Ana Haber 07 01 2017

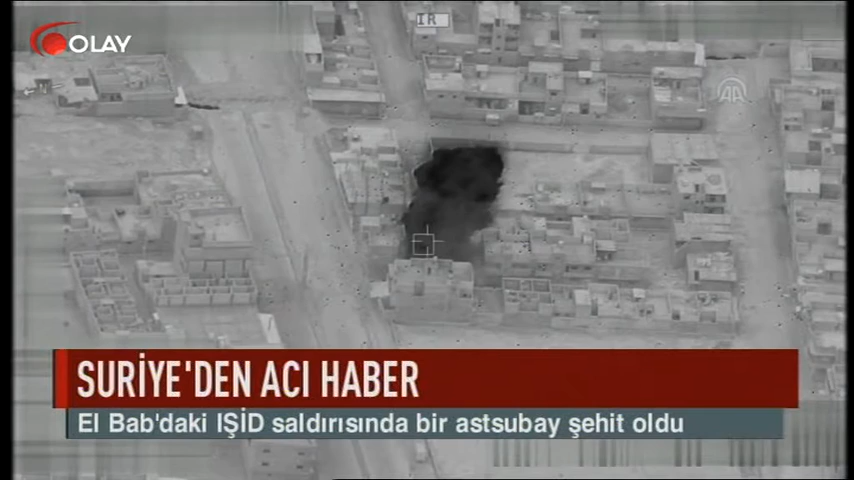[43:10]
gününde IŞİD'e ait 156 hedef karadan atışlarla 12 hedef de savaş uçakları tarafından vuruldu. Barınma yerleri, karargah binaları, kontrol noktası, silah ve araçların imha edildiği harekatta 2 adet de drone düşürüldü. Operasyonda 21 terörist etkisiz hale getirildi. Çatışmalarda yaralanan 15 muhalif de Kilis'te tedavi altına alındı.
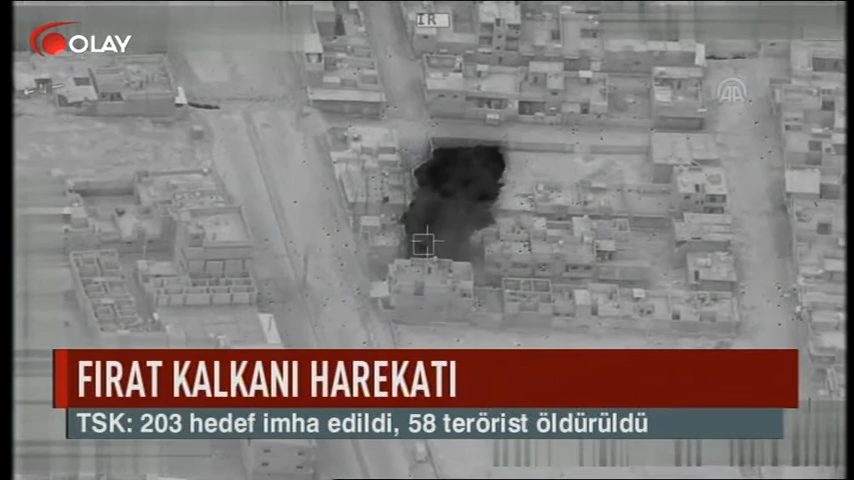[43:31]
Türk savaş uçaklarının gün içinde düzenlediği ikinci harekatta 35 hedef imha edilirken 37 terörist etkisiz hale getirildi.
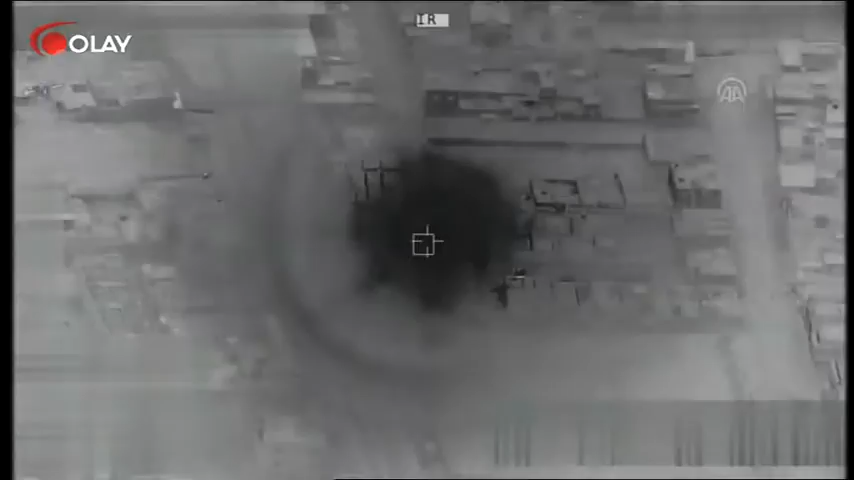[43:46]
Suriye'den de bir saldırı haberi geldi.